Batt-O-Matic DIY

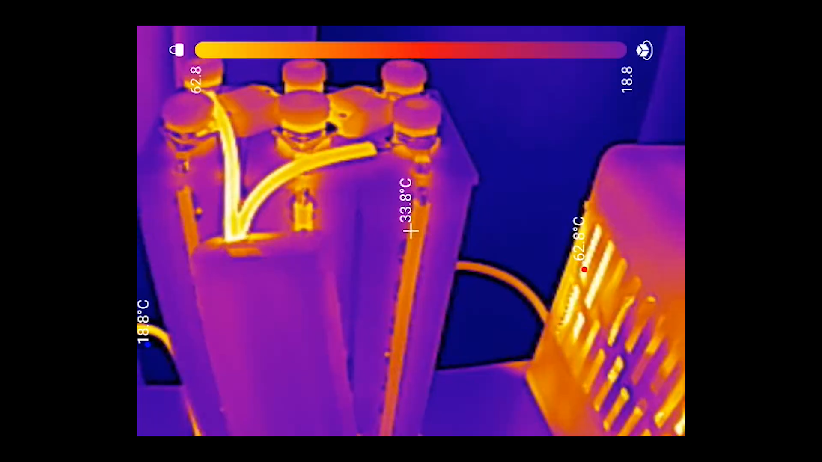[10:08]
On screen: spot 33.8°C, max 62.8°C
through the thermal camera we don't really see much
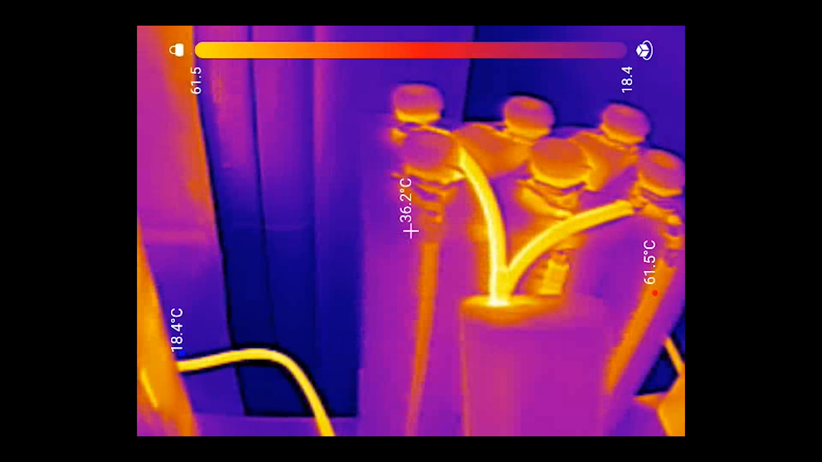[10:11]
On screen: spot 36.2°C, max 61.5°C, min 18.4°C
difference in the temperature between the two cable sizes but the pack in the middle looks a bit hotter with the pre-wired
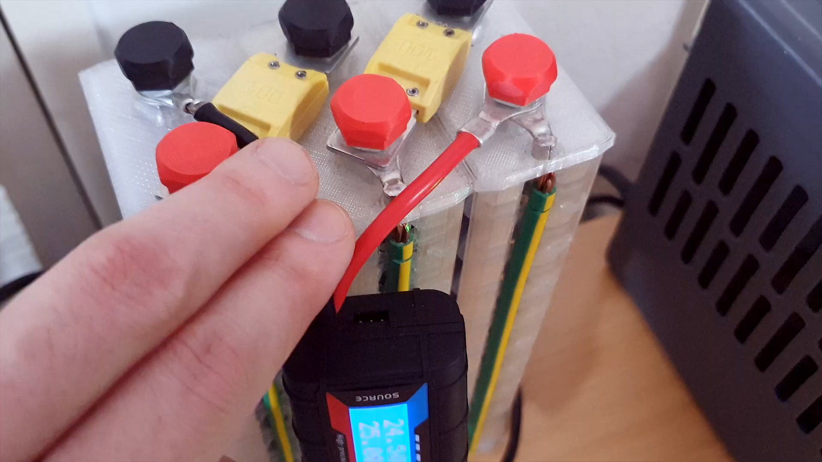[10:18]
cables to the power meter being the hottest thing here it's rated at 150 amps but this seems like an aspirational rating to me the
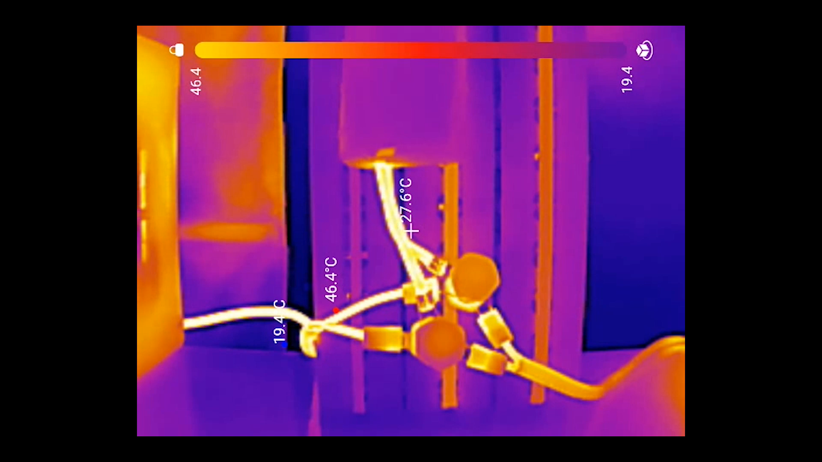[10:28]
On screen: spot 27.6°C
center pack uses the larger cable size I think it's just hotter due to its proximity
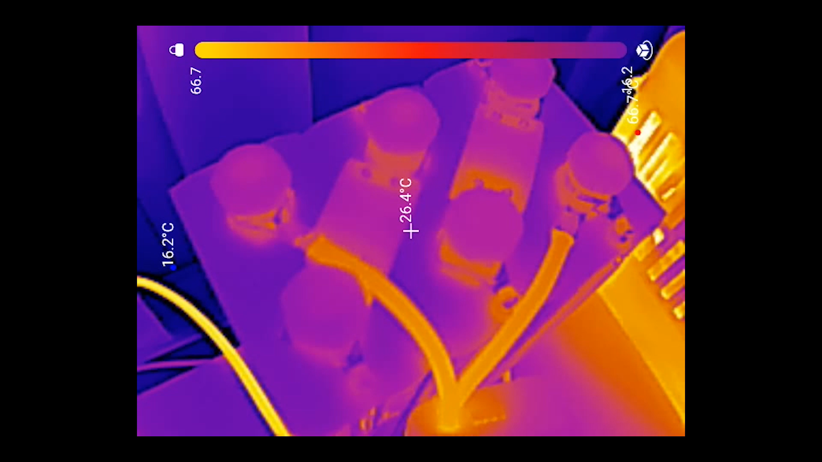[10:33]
On screen: spot 26.4°C
to the power meter anyway the